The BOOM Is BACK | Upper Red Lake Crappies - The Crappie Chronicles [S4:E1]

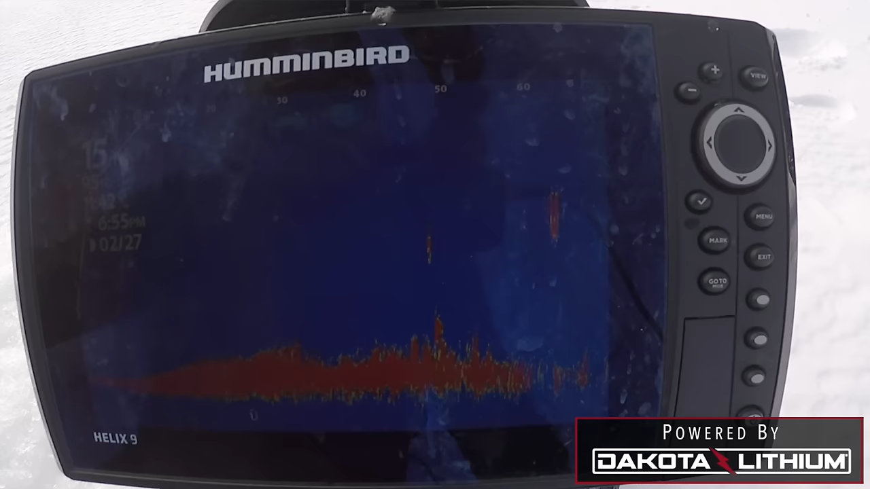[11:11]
So here's their hole right there, and this is a pot of fish. We've been watching these the whole time, but it hasn't really looked like fish.
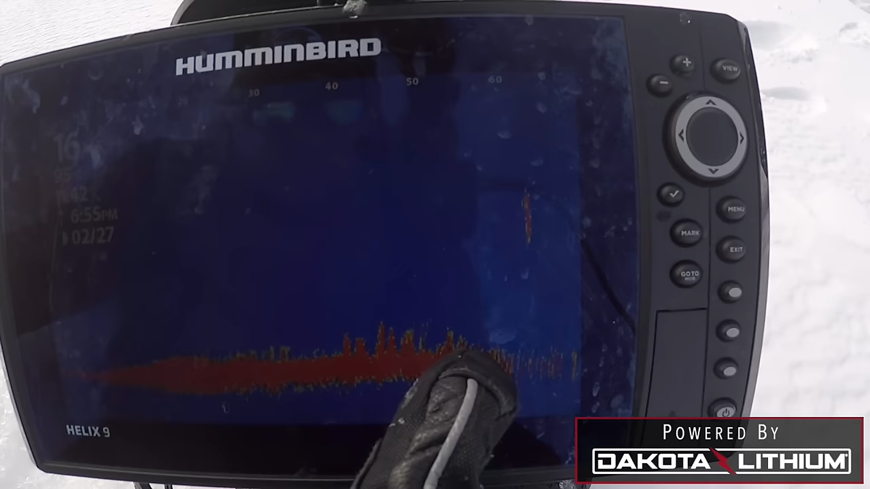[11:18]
They're just so tight to that mud bottom, but it almost just looks like fuzz. Normally they look a little more distinct than that, but right in here, that's a school of crappies, and the boys are plucking on them right now. There's a lot of us?